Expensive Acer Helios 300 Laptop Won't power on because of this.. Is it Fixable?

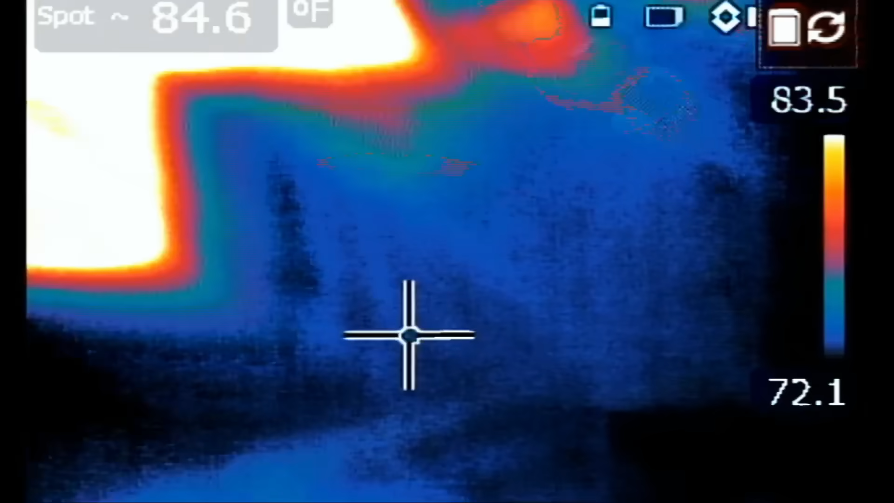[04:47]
On screen: spot 84.6°F
See? Right there. We see something hot right here. But heat is not coming from the side of the board and that's why I asked Big Boss to remove the board so we can look on back of the board and see what is getting hot.
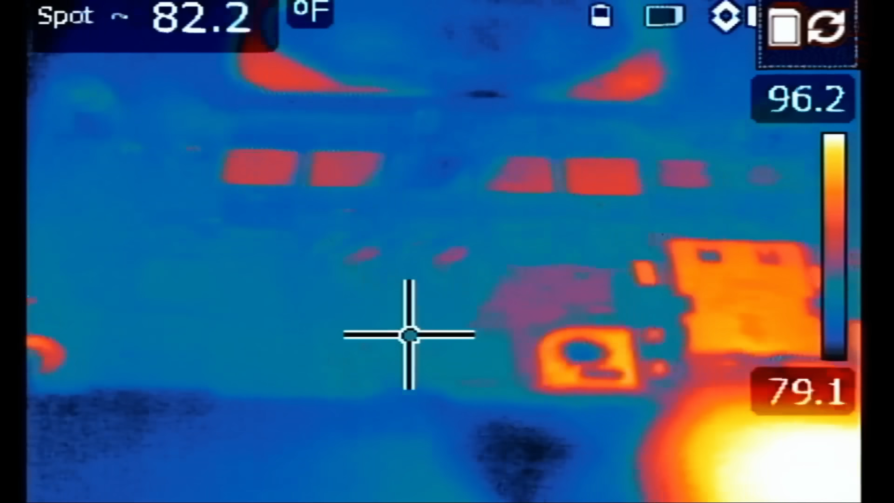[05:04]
On screen: spot 82.2°F
The component in question or the heat in question is not coming from this side of the board.
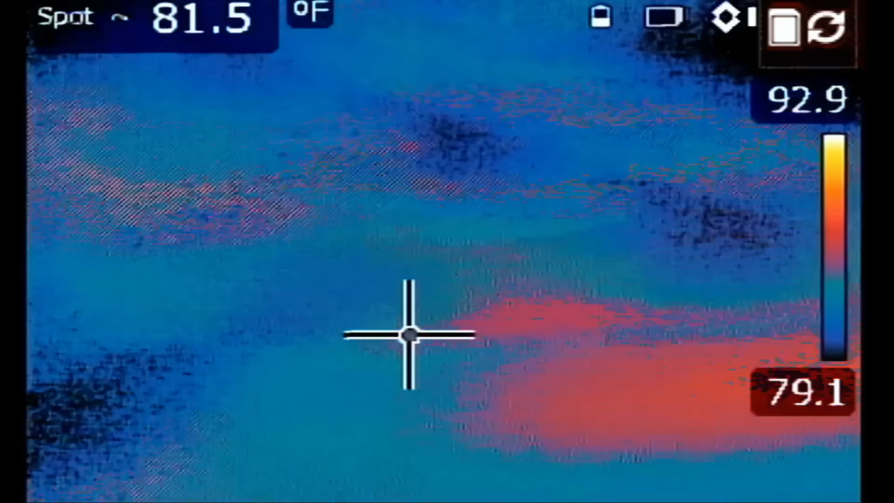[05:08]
On screen: spot 81.5°F
So, we're going to have to flip the board. Same area. I'm going to point my finger at the board. So, heat is coming from here.